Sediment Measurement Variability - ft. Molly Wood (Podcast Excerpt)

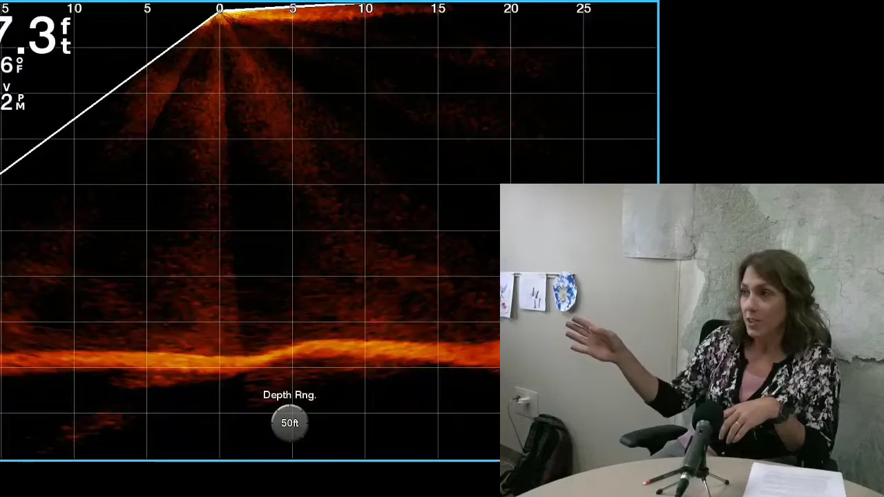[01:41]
It shows with sonar how you can see plumes of sediment moving in the Mississippi River.